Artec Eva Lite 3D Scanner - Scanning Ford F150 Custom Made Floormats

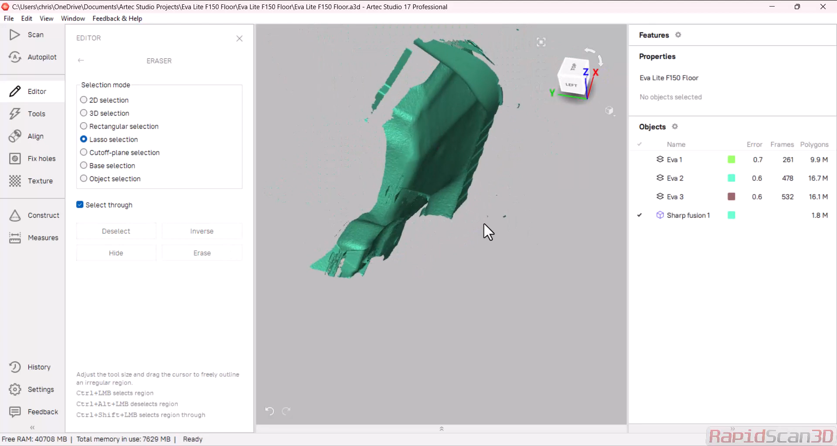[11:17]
make it a little bit cleaner here and last thing I'm going to do is go into my tools I'm actually going to
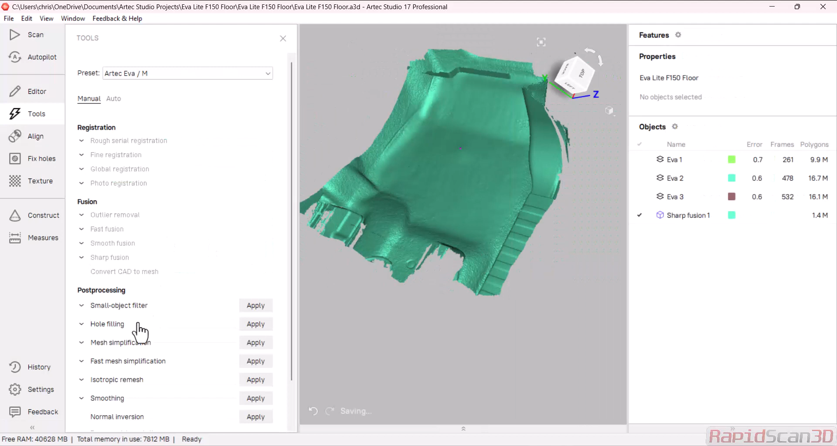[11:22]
use my small objects filter and I'm going to leave this biggest objects and apply and that clears out anything else that's not attached
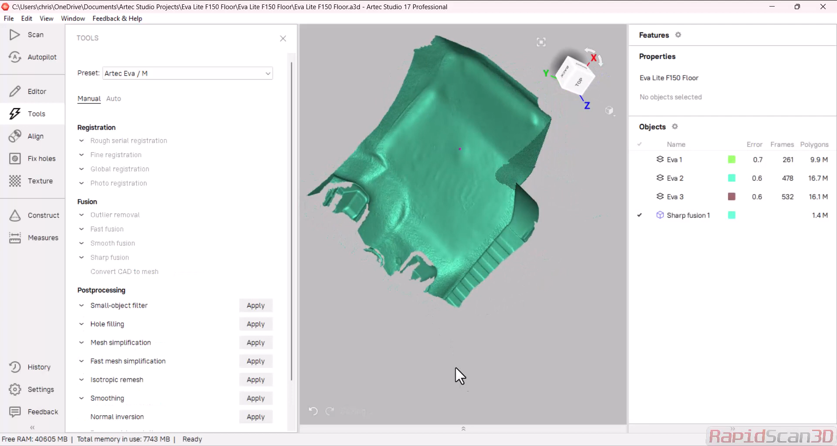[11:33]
that big area so what I want to show you here too is in our construct we do have the ability to do some primitive feature reverse
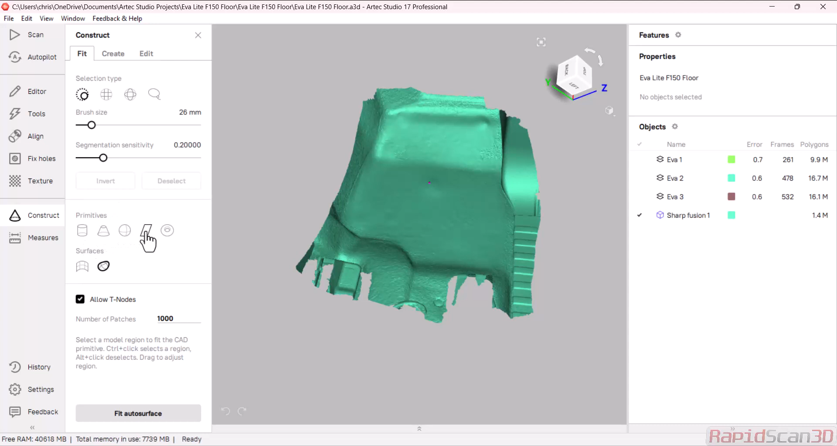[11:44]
engineering but here I want to do another surface and I am actually going to just highlight and this
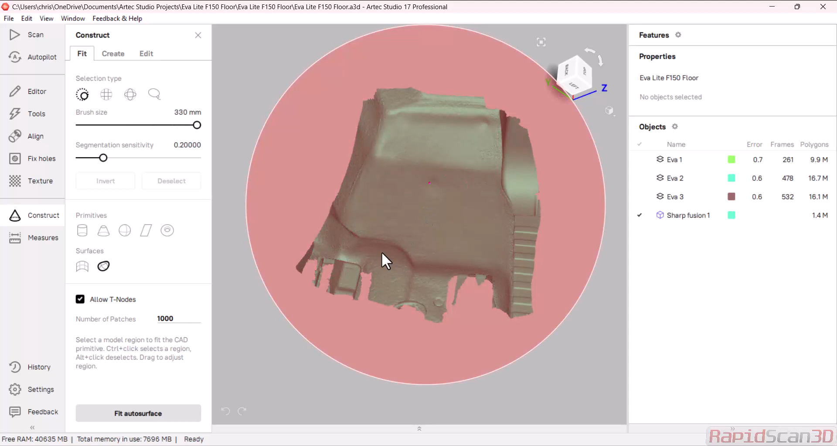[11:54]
estimates the number of patches I'm going to bring it down just a little bit low just so that we can get this process going faster
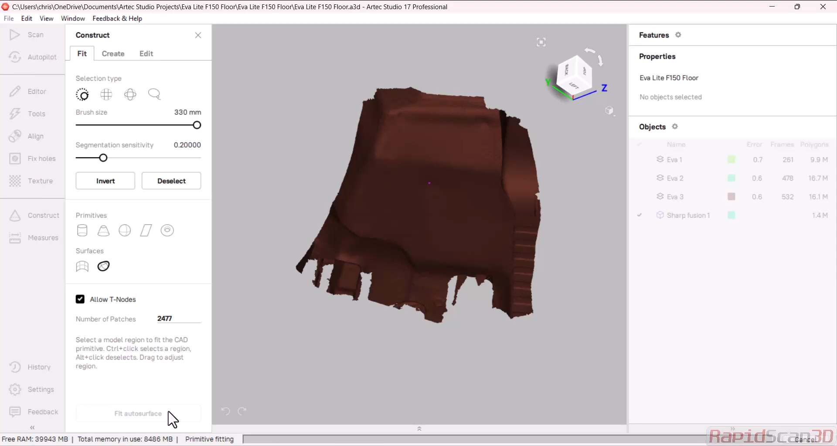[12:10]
all right and then we fit our surface right there so this is a CAD ready primitive auto surface we can actually double this so this can be
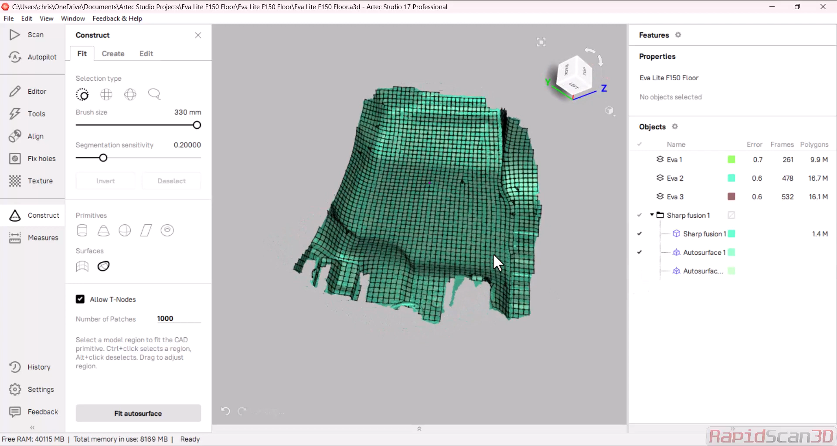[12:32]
exported directly into Geomagic to go into Solidworks we can actually export this this CAD object as sorry
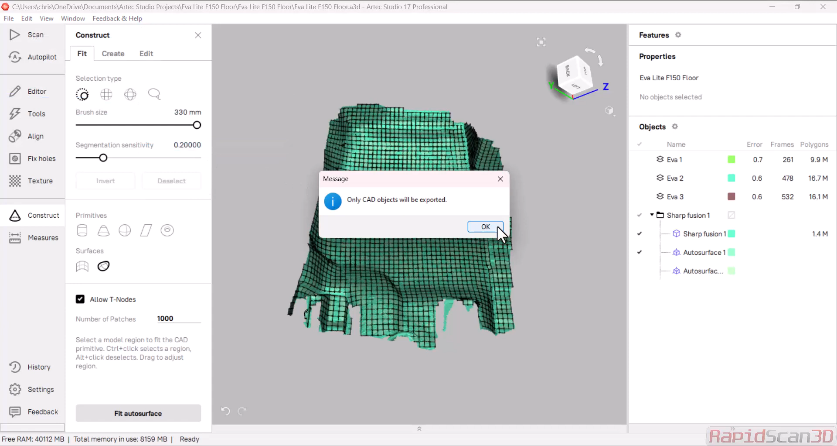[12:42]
take those as a step or I just format and we can export those out